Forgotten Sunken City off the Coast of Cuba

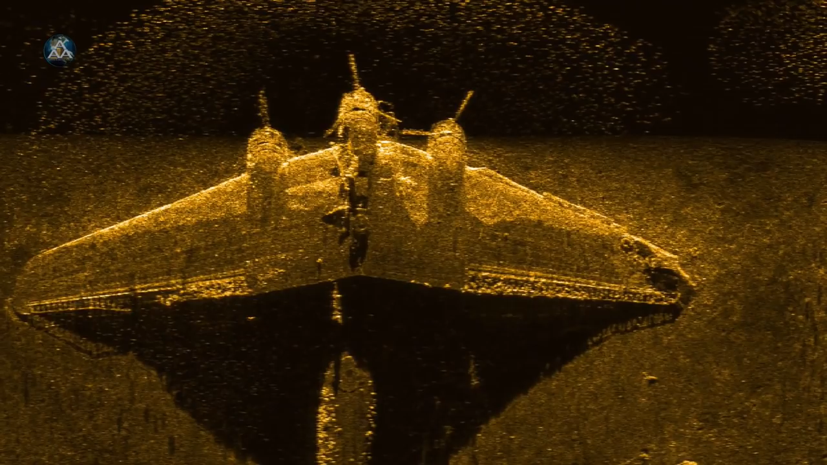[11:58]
Shadows and soft areas such as mud and sand send weaker echoes and create light areas.
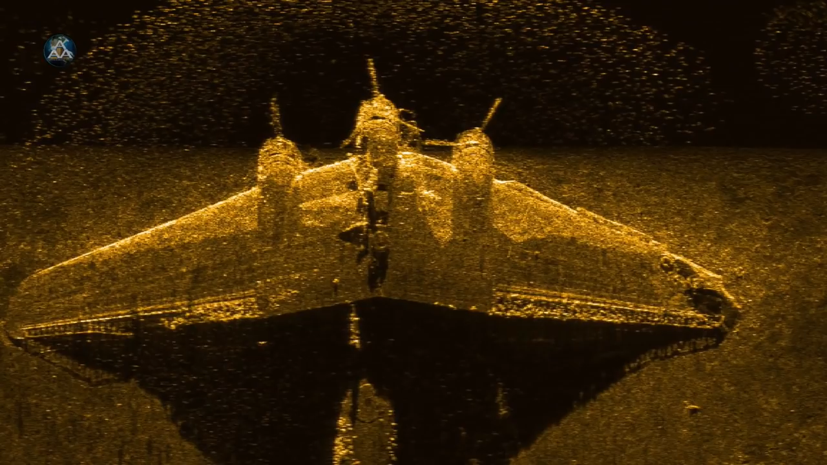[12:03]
These dark and light images help scientists create accurate maps of the sea floor.
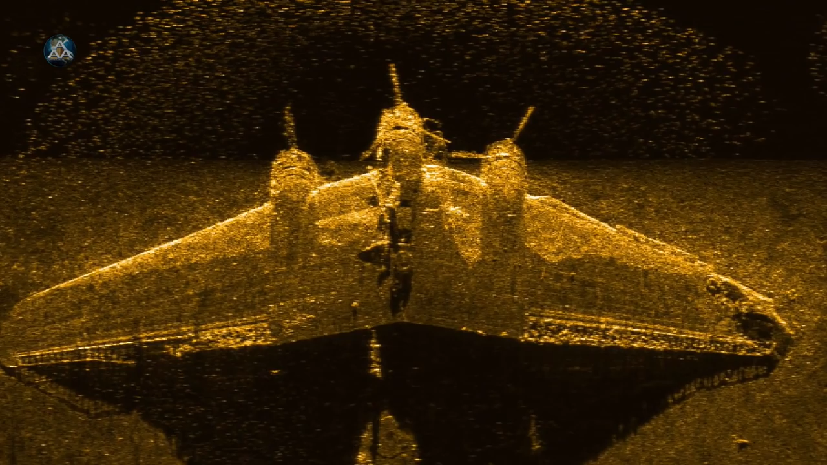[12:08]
As a specialized sonar system, side-scan has particular benefits. This system is often used to map cultural heritage sites like shipwrecks to characterize the makeup of the sea
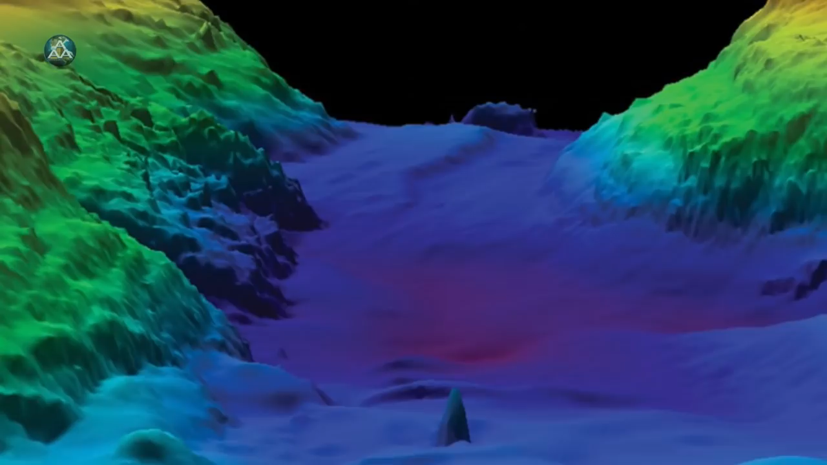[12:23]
floor and can even be used to help biologists identify habitats of marine animals."